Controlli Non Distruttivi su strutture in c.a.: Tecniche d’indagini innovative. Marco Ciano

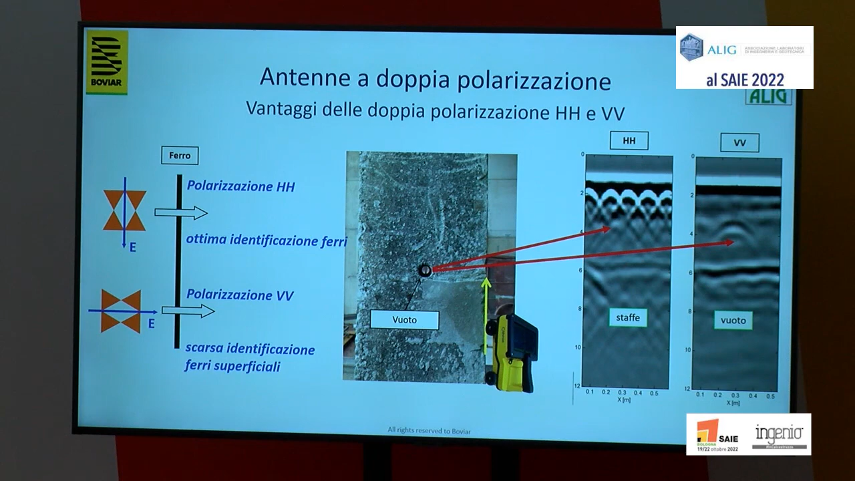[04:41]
che ci, diciamo, oscurano leggermente i ferri superficiali ma ci permettono di vedere ferri più in profondità, di vedere vuoti meglio e di vedere meglio quelle che sono delle statigrafie all'interno del materiale.
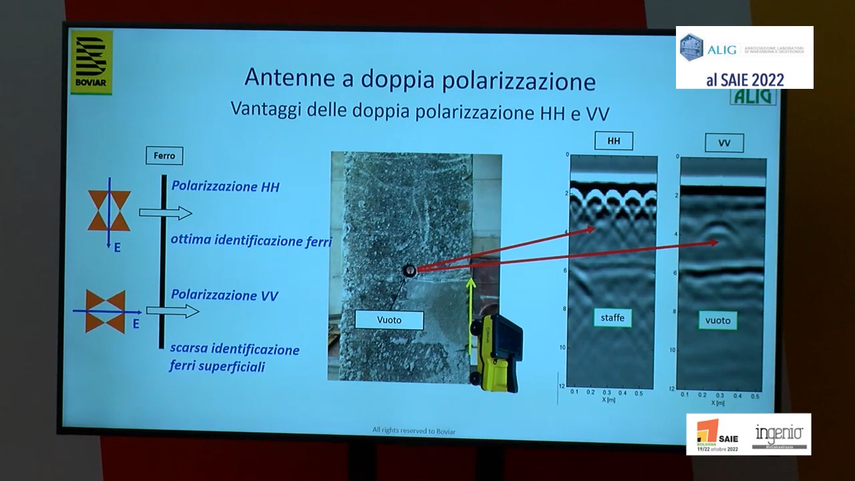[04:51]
Vi faccio vedere come, lavorando su delle travi dove si ha una rete lenta superficiale e poi degli elementi strutturali più in profondità, come dei cavi per esempio, un radar tradizionale pecca, vedete? Un radar di tipo tradizionale ha dei problemi a livello superficiale,
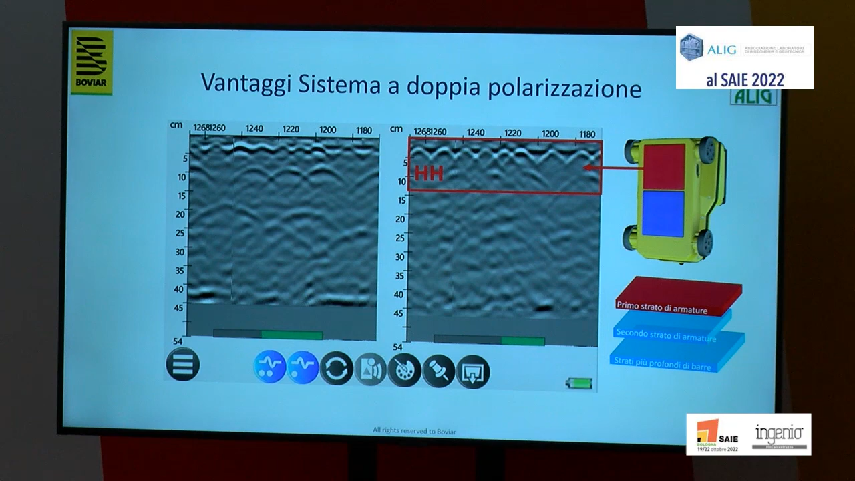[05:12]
vede solo bene, diciamo, i ferri superficiali, mentre con la polarizzazione WV andiamo a identificare al meglio gli elementi strutturali che stanno più in profondità.
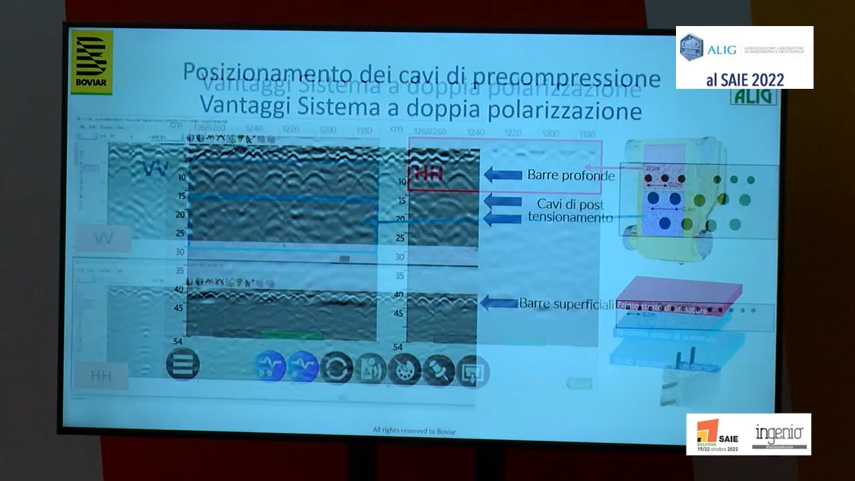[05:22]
Questo si ripete anche in altri casi, quindi noi qua in questo caso, con un'antenna tradizionale, vedete, a cacca, vediamo elementi superficiali,
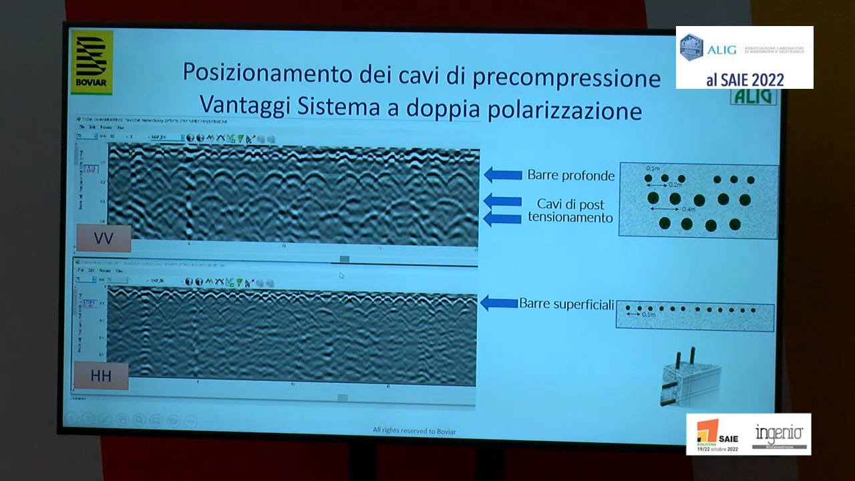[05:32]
mentre in questo caso arriviamo a leggere fino alla terza o la quarta linea di ferri o di elementi strutturali che sono in profondità.
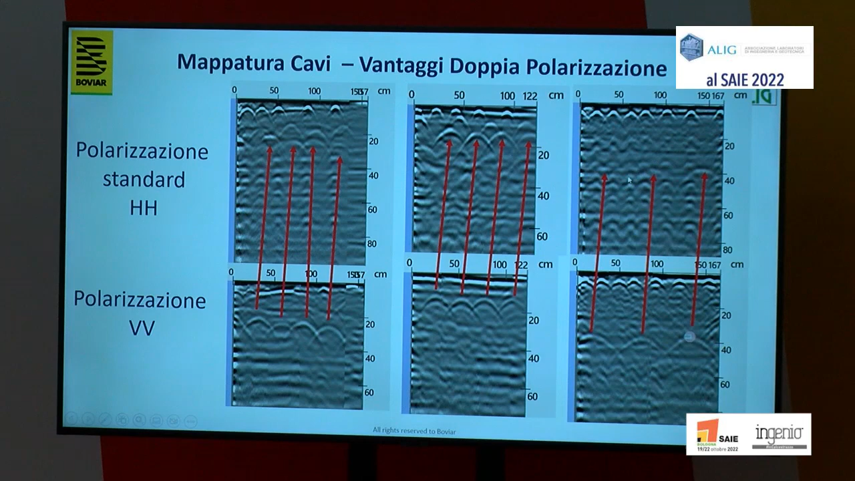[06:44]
fino a questa dove con un'antenna tradizionale non si ha alcun tipo di sentore della presenza dei cavi, mentre con una polarizzazione VV si ha subito un risultato immediato della posizione dei cavi. Bene, come si fa nella realtà?